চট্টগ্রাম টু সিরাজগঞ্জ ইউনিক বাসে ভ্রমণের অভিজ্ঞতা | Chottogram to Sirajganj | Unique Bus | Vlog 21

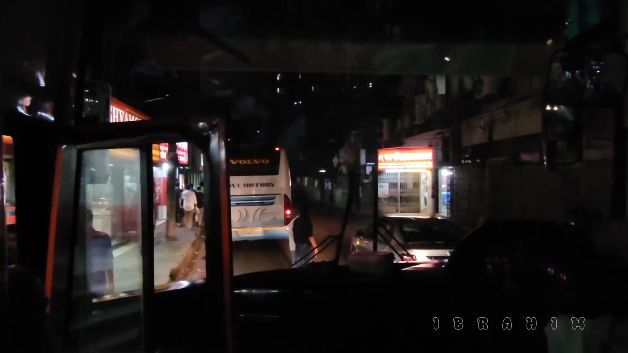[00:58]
রাত 9:11 আমাদের বাস দামপাড়া থেকে একেখান কাউন্টারের দিকে যাচ্ছে।
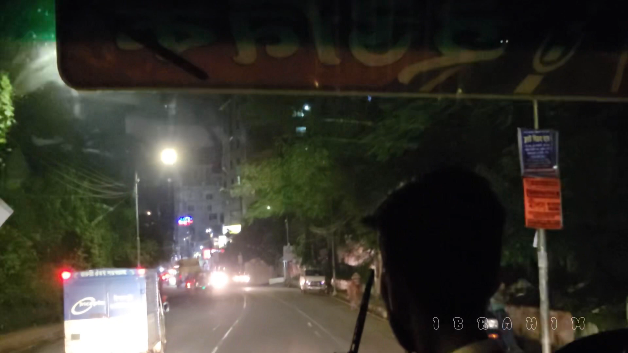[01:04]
একেখান কাউন্টার থেকে মোট 5 জন যাত্রী নিয়ে আমাদের বাস চলতে শুরু করে সিরাজগঞ্জের উদ্দেশ্যে।
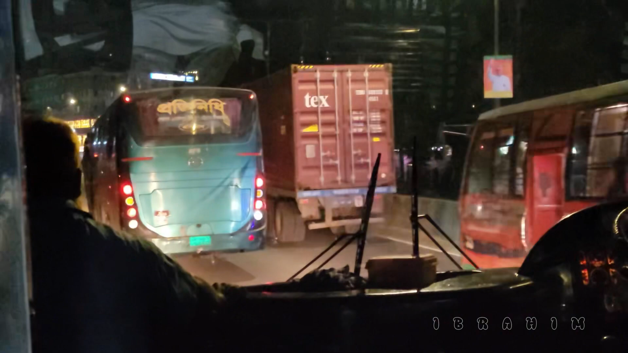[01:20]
আমরা একেখান কাউন্টার থেকে বের হওয়ার একটু পরে বৃষ্টি নেমে যায়।
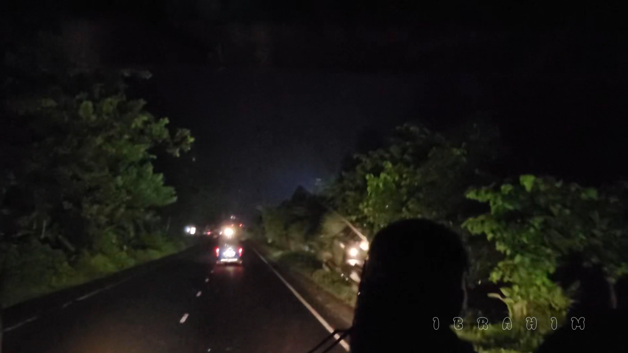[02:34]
এখন রাত 10:20 আমরা সীতাকুণ্ড বাইপাসে চলে এসি।
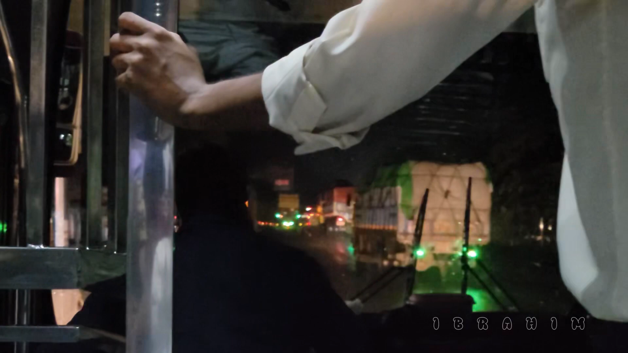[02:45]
এখানে প্রশাসনের কর্মকর্তারা আমাদের বাসটি চেক করছেন।
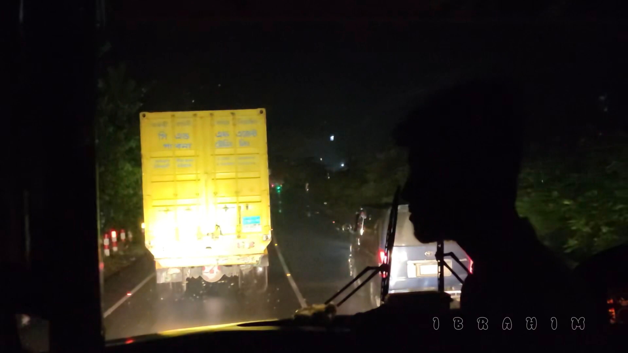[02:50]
এখানে প্রায় 5 মিনিট লেট করে আমাদের বাস আবারও চলতে শুরু করে।
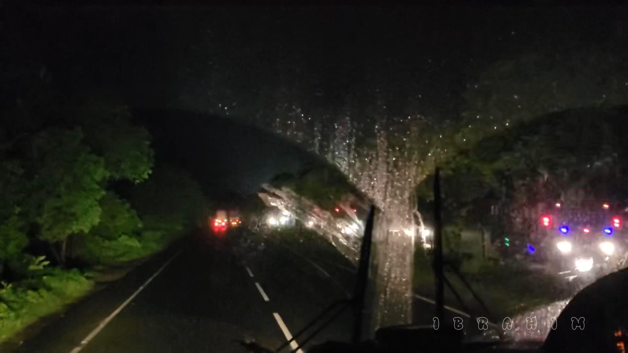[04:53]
এখন বাজে রাত 3:08। আমরা মেঘনা ব্রিজের উপরে চলে আসি।
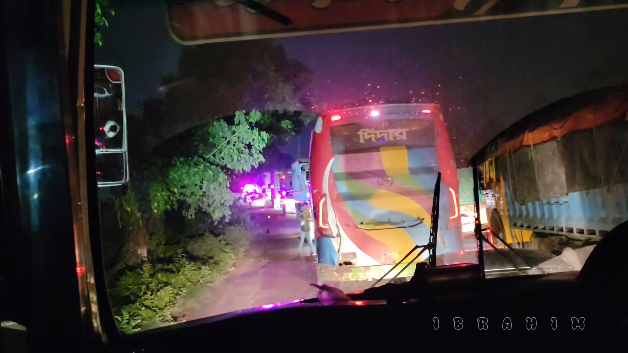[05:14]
ব্রিজ পার হওয়ার পর আমরা বিশাল একটি জ্যামে পড়ে যাই।
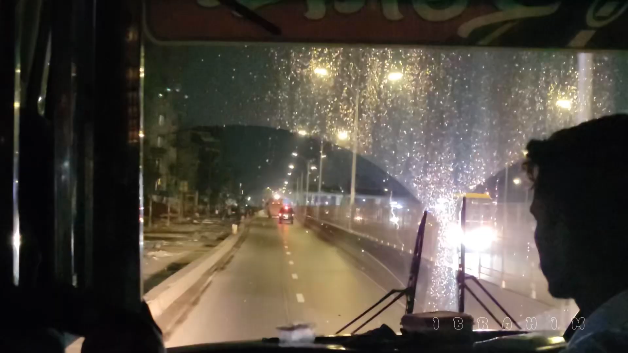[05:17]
জ্যাম থেকে বের হওয়ার পর আমরা এখন কাশপুর ব্রিজে চলে আসি।